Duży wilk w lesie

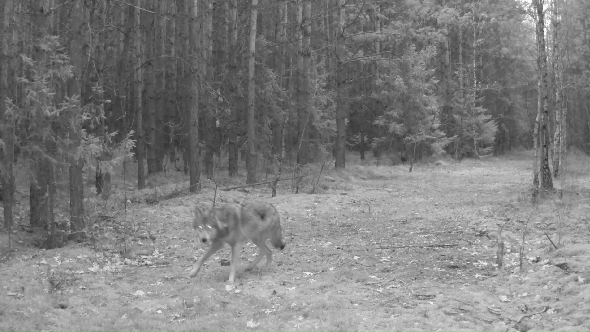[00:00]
W ostatnim czasie w moim lesie pojawił się zupełnie nowy wilk i ten wilk nie jest spokrewniony z rodziną, która ten las zamieszkuje i tak często ją Wam pokazywałem.
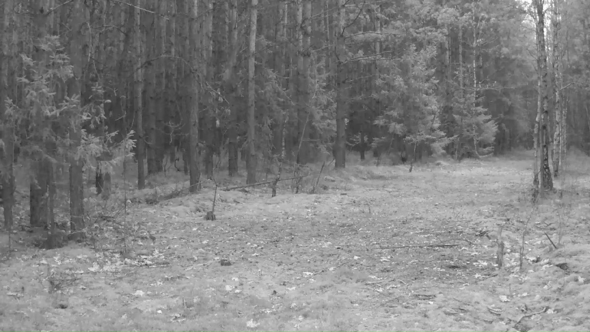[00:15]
Oczywiście jest to rodzina, która w swoich szeregach ma wilczycę bez jednej łapy, którą wkrótce postaram się po raz kolejny udokumentować,
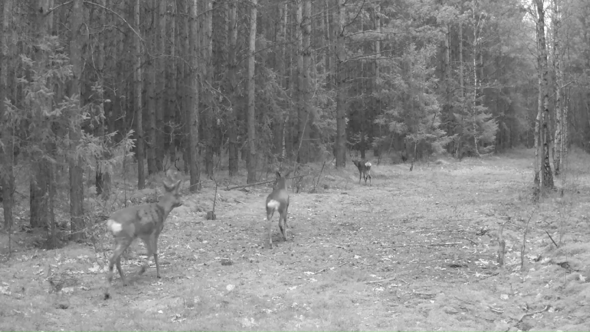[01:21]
dzięki czemu nie uciekają i mogę nagrywać je w bardzo wyjątkowych sytuacjach z bardzo bliskiej odległości. Natomiast ten wilk siłą rzeczy nigdy nie miał ze mną do czynienia wcześniej, nie znał mojego zapachu, więc był taki nieufny. Natomiast tego wilka już w lesie nie ma. On po prostu ruszył dalej, być może w Polskę, być może gdzieś indziej, być może poza granicę naszego kraju,
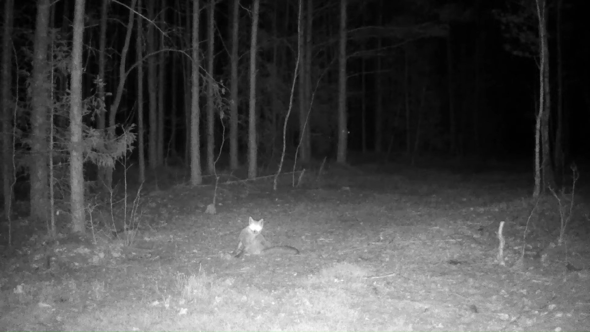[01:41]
no bo wilki wędrują i ten wilk prawdopodobnie szuka swojego miejsca na ziemi i oczywiście życzę mu jak najlepiej. Natomiast w tym samym miejscu, gdzie pojawił się wilk, pojawiły się inne zwierzęta, pojawiły się sarny, pojawił się lis, który gdzieś pod osłoną nocy jakby nigdy nic postanowił się dokładnie podrapać, mimo że te zwierzęta czują zapach tego wilka.